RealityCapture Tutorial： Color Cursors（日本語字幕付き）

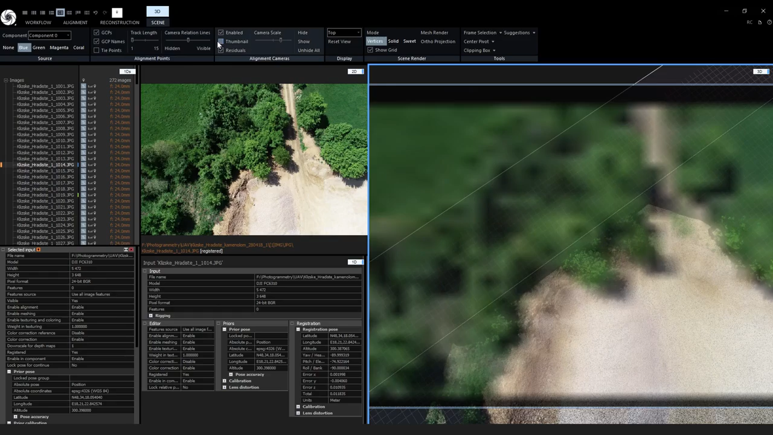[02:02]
Now when I pick another image, all of the views will update at the same time. We don't have to just click on images in the 1DS view.
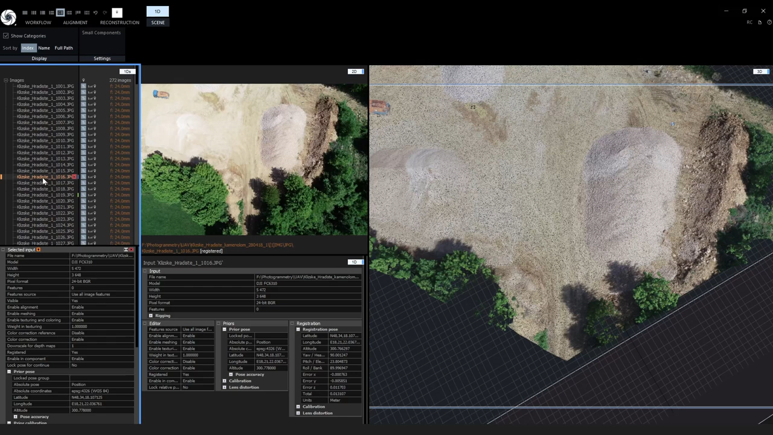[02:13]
We can also use arrow keys to cycle through images. Make sure the 2D view is selected and use the right arrow key to show the next image and left arrow key to show the previous image.
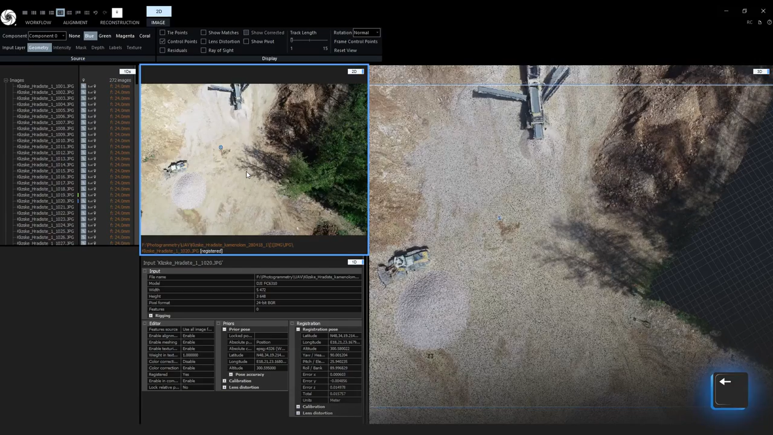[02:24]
In this next project, I don't have any object assigned to a color cursor and also no view is associated with a color cursor.
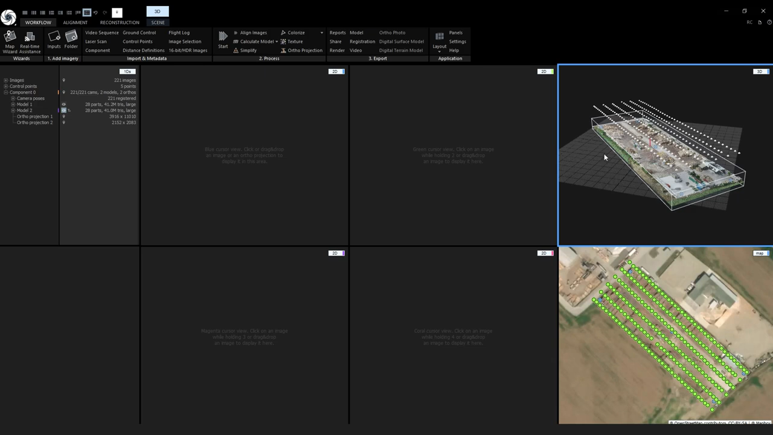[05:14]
Similarly, you can assign and remove color cursors by holding 1, 2, 3 and 4 keys when clicking an object in the 3D view or the map view.
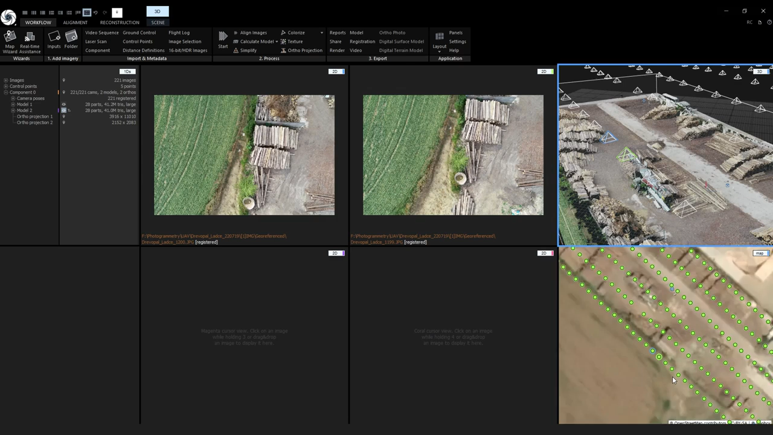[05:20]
In the beginning, I mentioned that color cursors can also be used with ortho projections and with textures and that is what I am going to show you now.
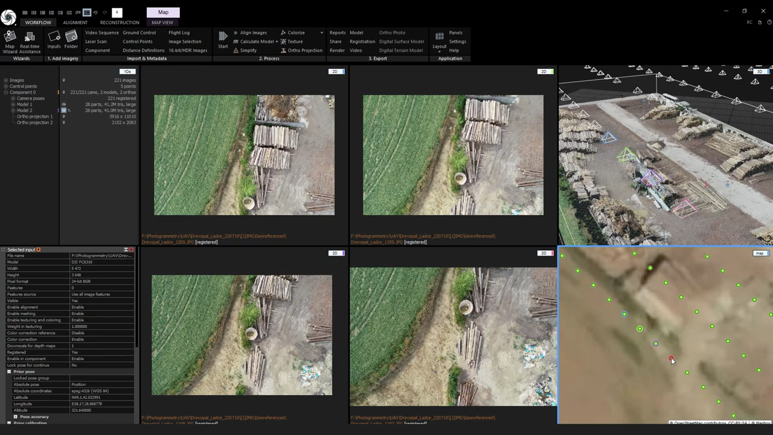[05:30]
While I am in this project, let me change my layout to 1 plus 2 plus 1 by pressing alt 5.